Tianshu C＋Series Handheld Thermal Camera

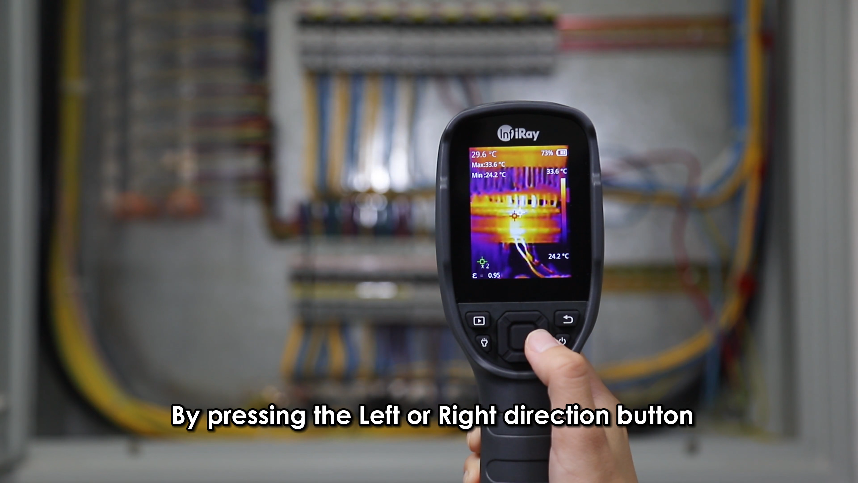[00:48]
On screen: spot 29.6°C, max 33.6°C, min 24.2°C, scale top 33.6°C, scale bottom 24.2°C
By pressing the left or right direction button, we can zoom an image in by 2x or 4x.
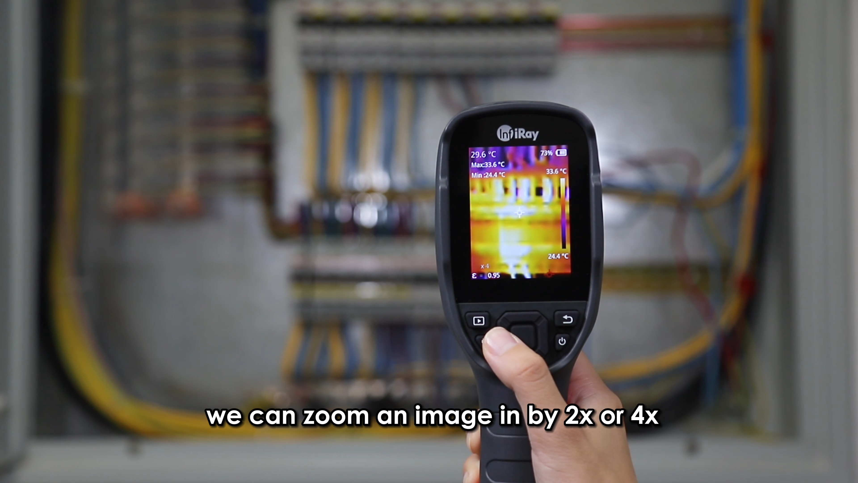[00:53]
On screen: spot 29.6°C, max 33.6°C, scale top 33.6°C, scale bottom 24.4°C
Hold the trigger to capture an image. Hold it again or tap the Confirm button to save the image.
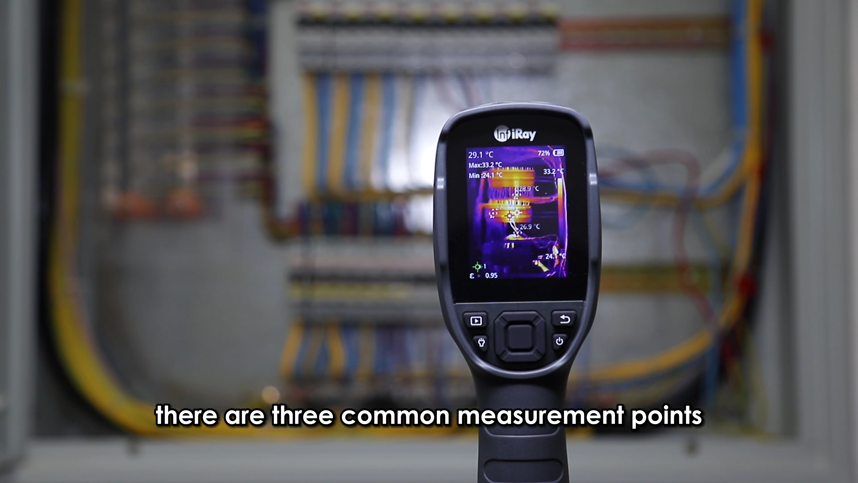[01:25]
On screen: spot 29.1°C, max 33.2°C, min 24.1°C
The center point, the highest temperature point and the lowest temperature point.
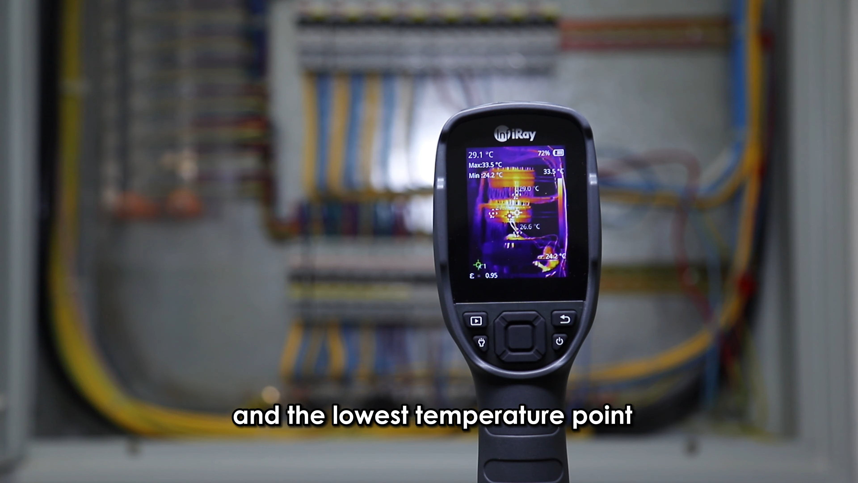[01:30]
On screen: spot 29.1°C, max 33.5°C, min 24.2°C, scale top 33.5°C
The C200PLUS has three more custom points available for users.
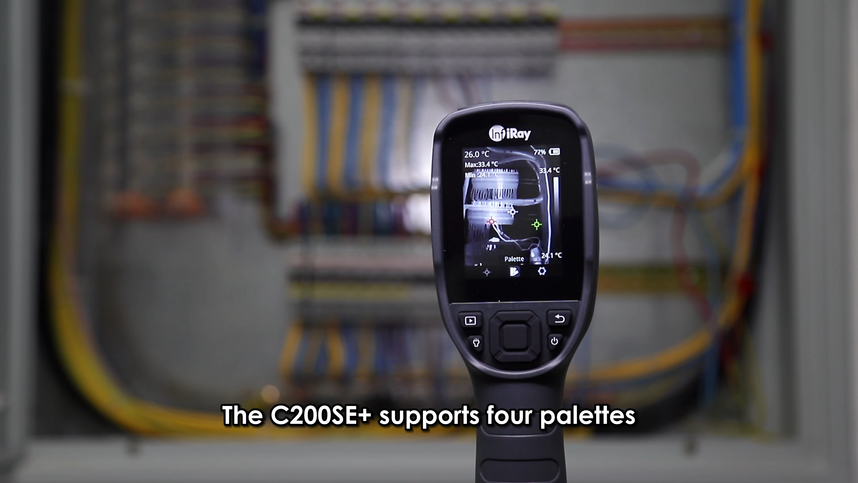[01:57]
On screen: spot 26.0°C, max 33.4°C, scale top 33.4°C
white-hot, black-hot, iron-red, and rainbow. The C200PLUS and C200PLUS supports seven palettes, white-hot, black-hot,
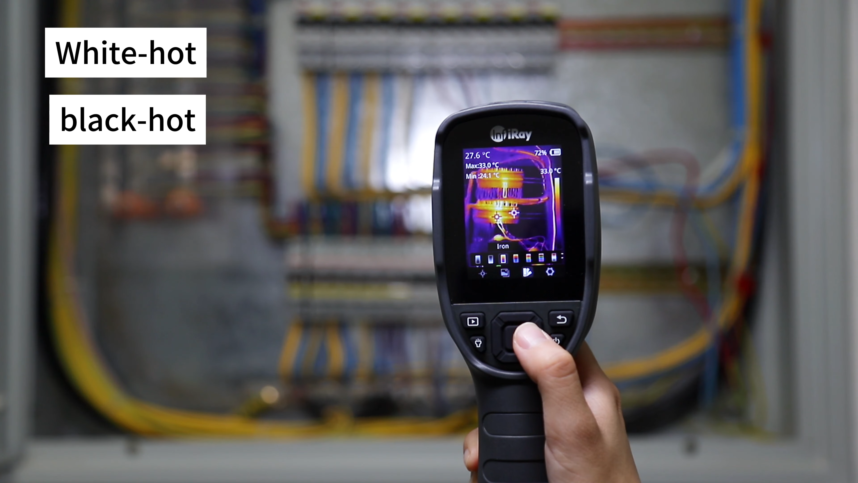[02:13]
On screen: spot 27.6°C, max 33.0°C, min 24.1°C
iron-red, lava, rainbow, rainbow-hc, and black-red.
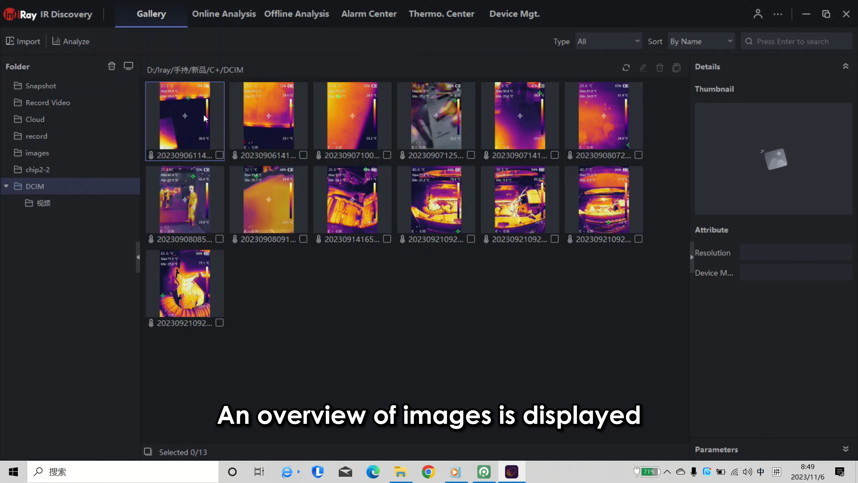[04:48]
An overview of images is displayed on the preview interface.
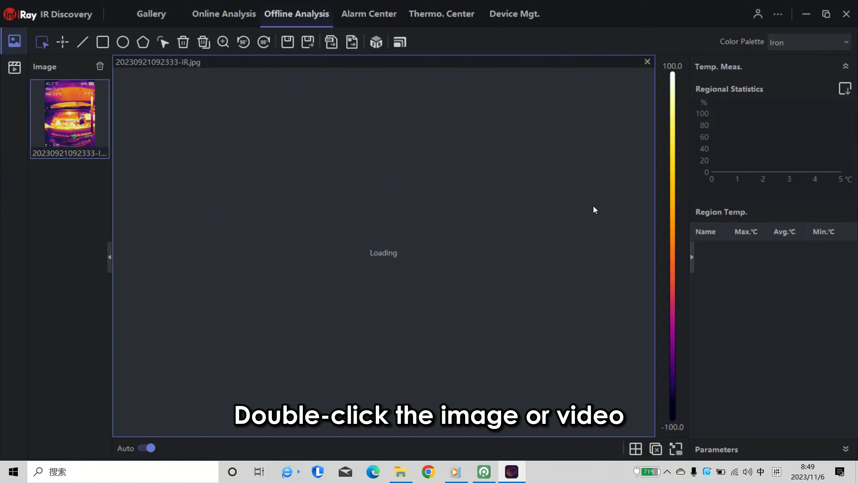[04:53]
Double-click the image or video that needs to be analyzed. The software will automatically jump
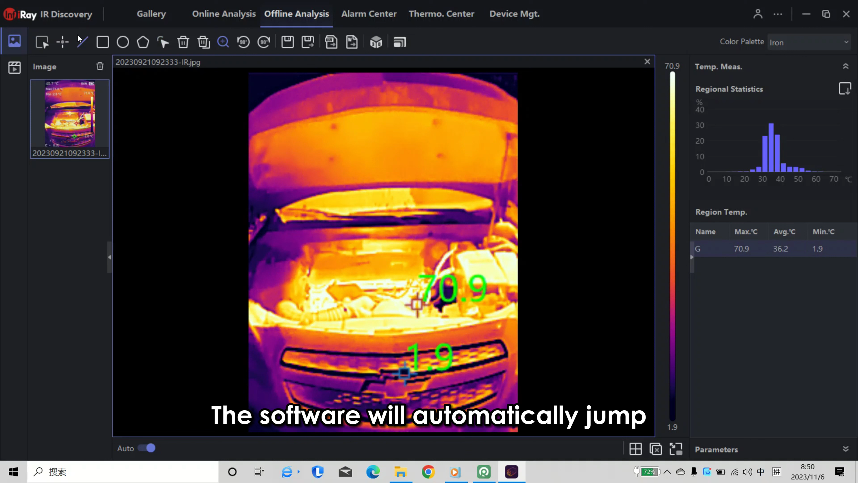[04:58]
to the offline analysis interface for secondary analysis.
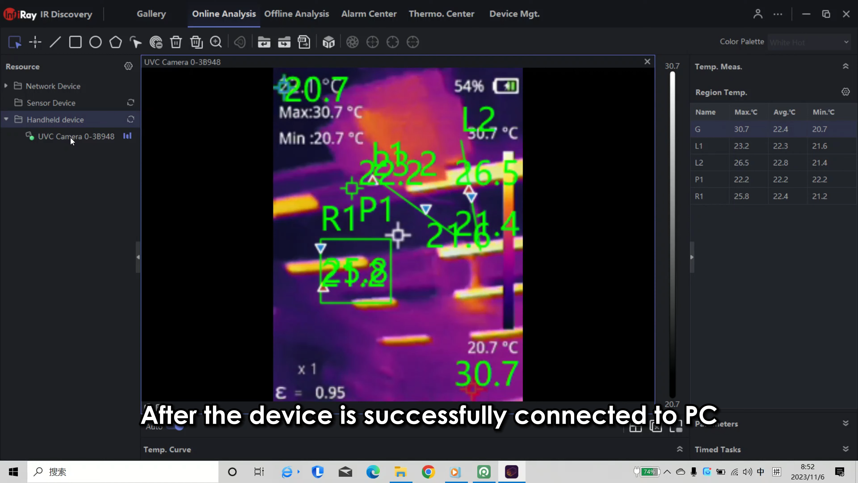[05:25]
On screen: max 30.7°C, min 20.7°C, scale bottom 20.7°C
After the device is successfully connected to the PC, click the handle device in online analysis.
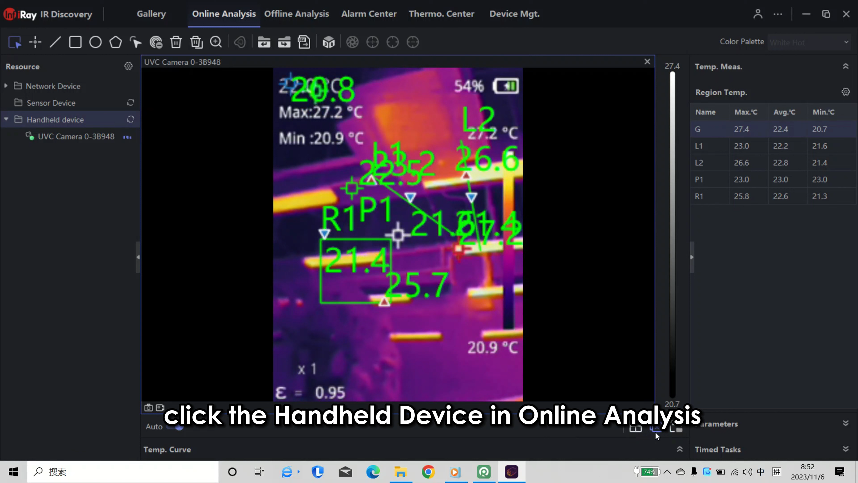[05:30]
Refresh the page to display the device,
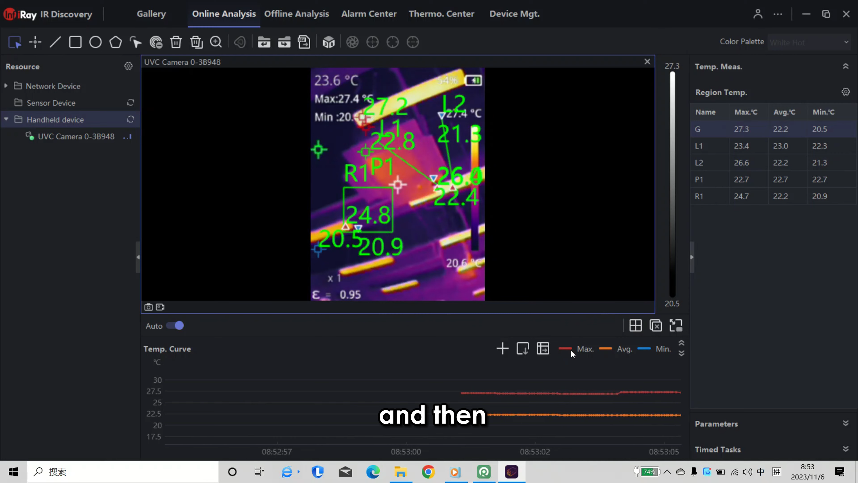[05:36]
On screen: spot 23.6°C
and then double-click it to check up real-time analysis.